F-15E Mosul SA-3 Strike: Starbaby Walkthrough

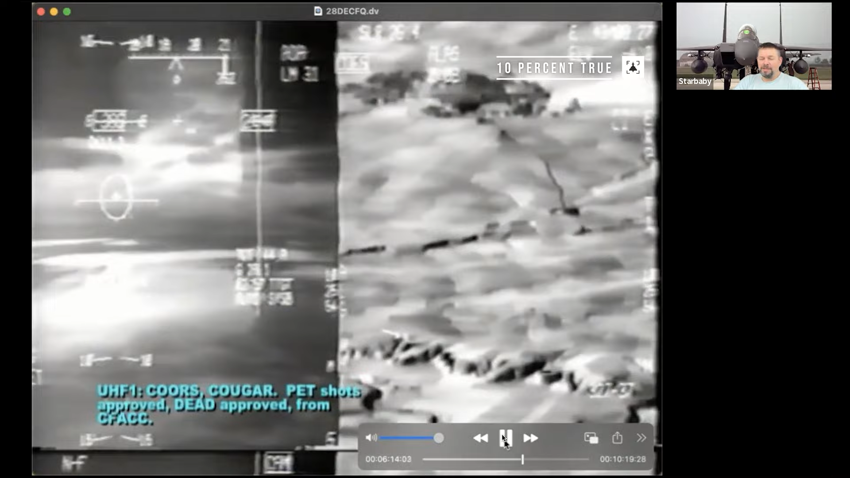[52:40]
Bat knows we're cleared to release. He also knows the tape is running. So we got it all. Now it's on the tape. We are cleared to release. The Combined Forces Air Component Commander has approved it.
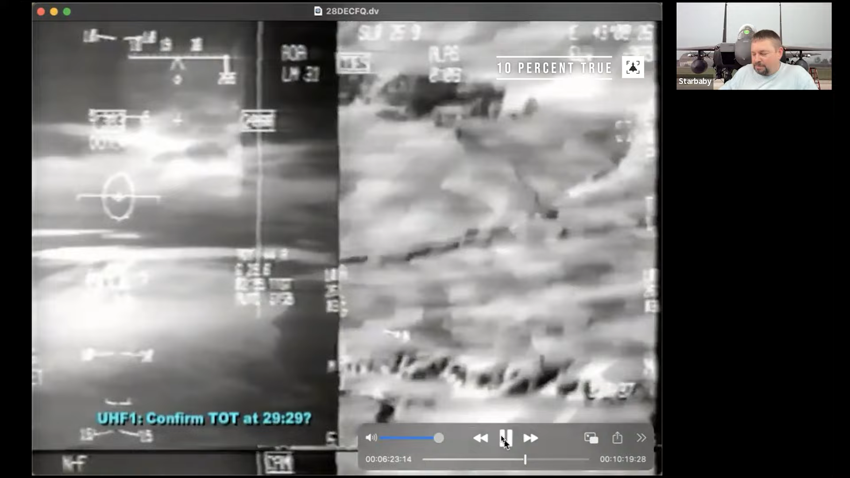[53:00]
TOT is time over target. We're going to be there at 2900. Now, what we've got is my radar designation. Now, remember, I said that the pilot has the radar. So he's looking and using it for air-to-air. But what the system had the memory to actually freeze my air-to-ground image and save it for me. So that's what I've done. I've got this saved image. Now, normally, with a laser-guided bomb, you have a picture of the target.
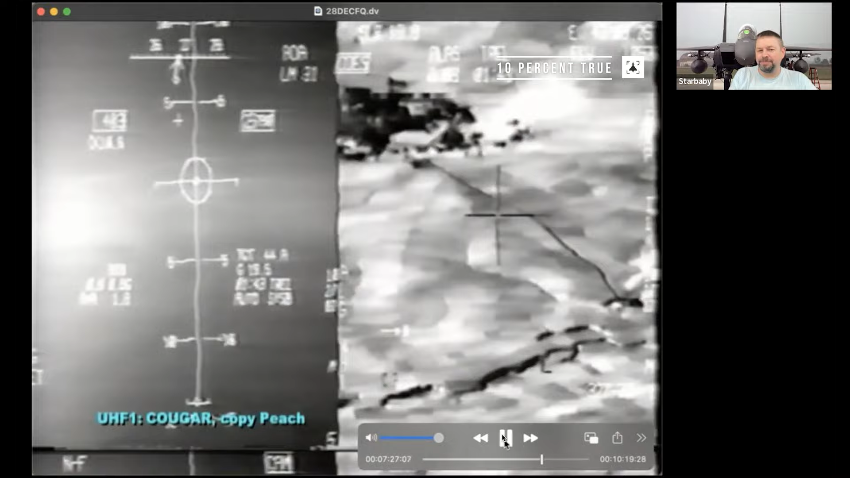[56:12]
Actually, full confession, I have no idea that Bat is S-turning. Okay, he is moving the airplane. We're in 85 degrees of right bank.
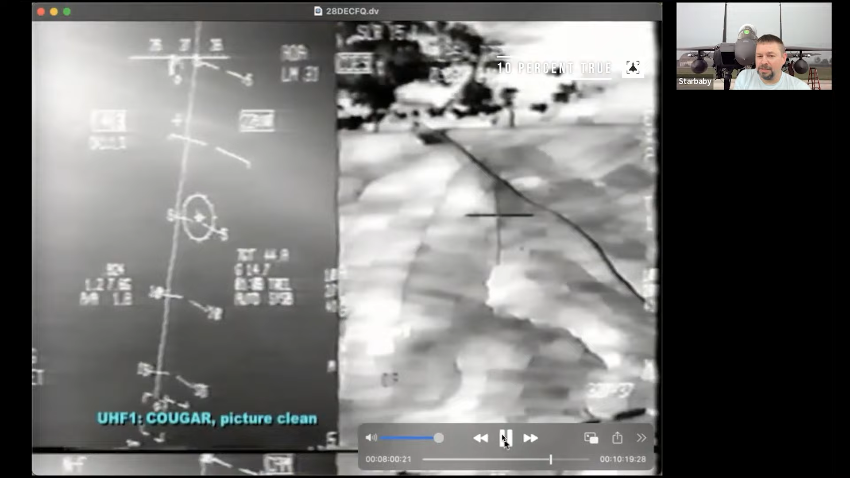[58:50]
You can now start to see little dark blobs. Okay, and I'm looking at the farthest blob. Why am I looking at the farthest blob? Because the laser-guided bomb has no propulsion. It's released ballistically when the computer says it should release. So if I pick a target on the far side of the SAM array, and I suddenly realize the thing I want to hit is on the near side, then I can drag the crosshairs closer to me, and the bomb will simply steepen up.
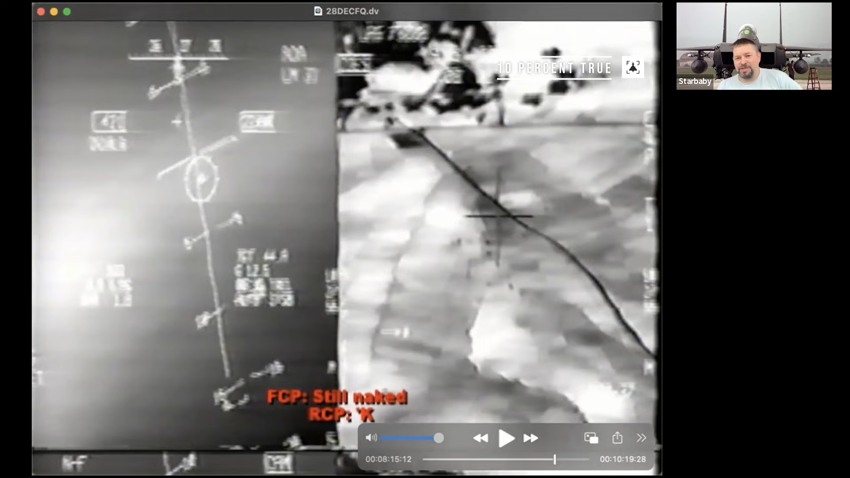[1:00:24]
All right, so up here in the upper left is my range. That's how I know when I say I'm 17 point something miles away. We're now 13.1 miles away, and now the laser is bouncing off the target. And so it changes on my display to feet. So I'm 79,000 feet from the target, and I'm getting good laser reflections from something in the area. So I'm feeling pretty good. And as Bat says, we're naked. So if you want to know how far away we are from the target, it's in the upper left block.
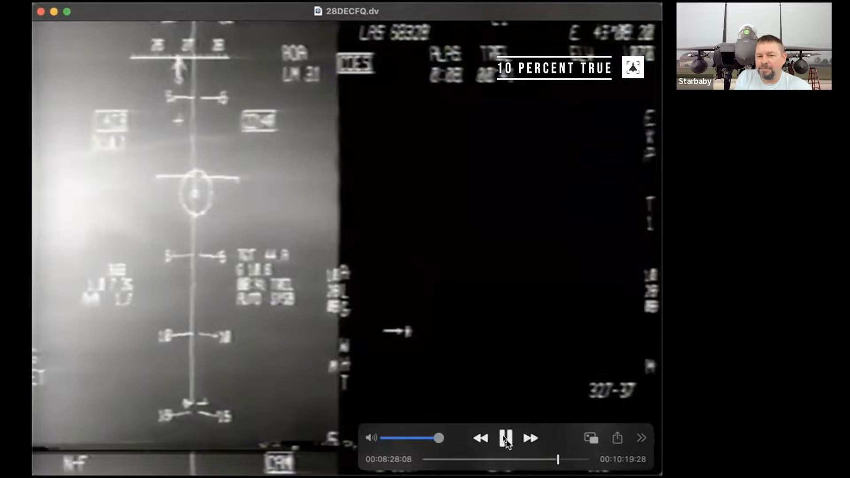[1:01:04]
Magnum 3, harm shot in the air against an SA-3. Now you can see the black dots. Now, which black dot am I going to pick? Which black dot is the important black dot? The low blow radar for the SA-3 is 38 feet tall. Okay, I'm going to pick the object with the longest shadow. Can you see the shadow? Sure can. It's okay.
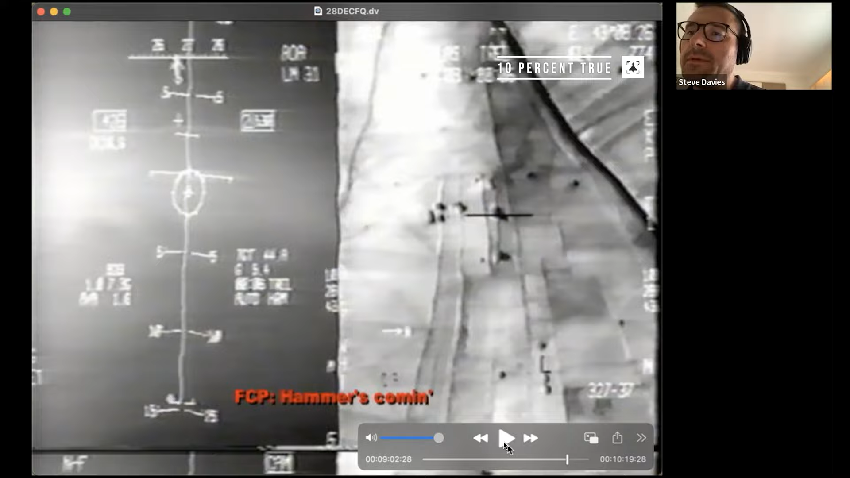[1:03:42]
Now you see the shadow? The shadows are all running from the center to the lower right of the scope. Yeah. Longest shadow.
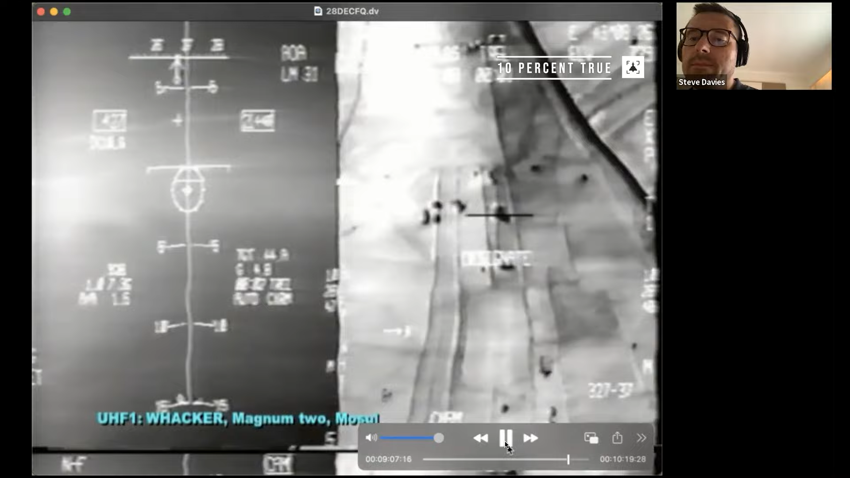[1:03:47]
Now Wacker has a shot on the
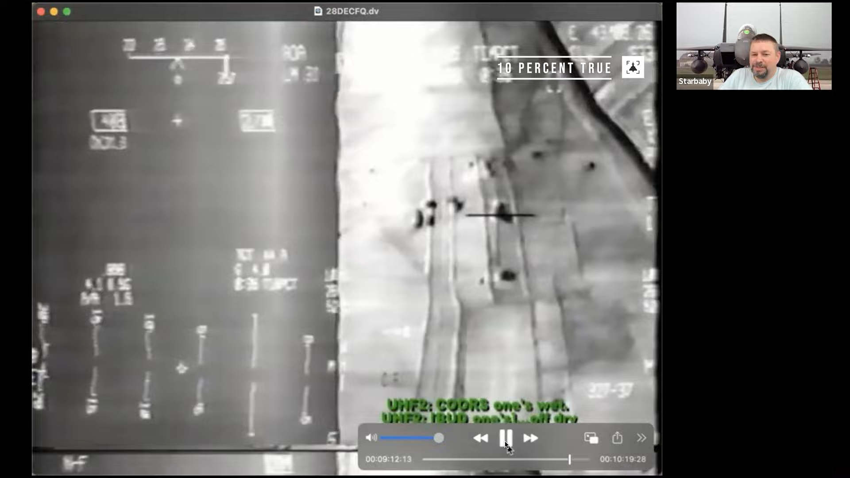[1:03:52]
two is off hot, Bud 2's bombs away. We have 3 strike eagles. Bombs are off in an 8-second time frame. As you can see, we're not flying directly over the target.
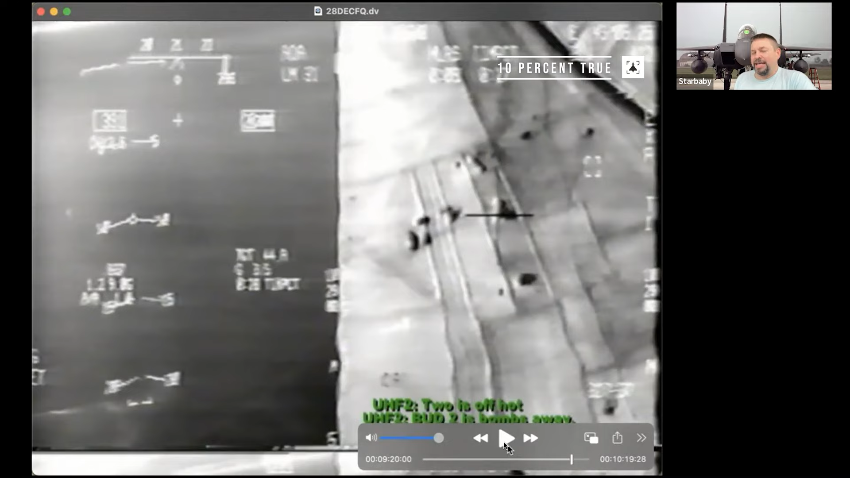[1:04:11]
That's bad because what we call bomb activated anti-aircraft fire. If a bomb explodes, you shoot straight up. Don't be the airplane that's straight up. So as you can see that little square, the bracket, where now the pod is pointing off our right front of our airplane because we've turned left. And so we're not going to be over the top and we're going to maintain some distance. Right here, T-impact tells you the time till impact, which is 27 seconds, flashing laser. L means, which you can't see at the moment because it's in the off part of the flash, means the laser is firing.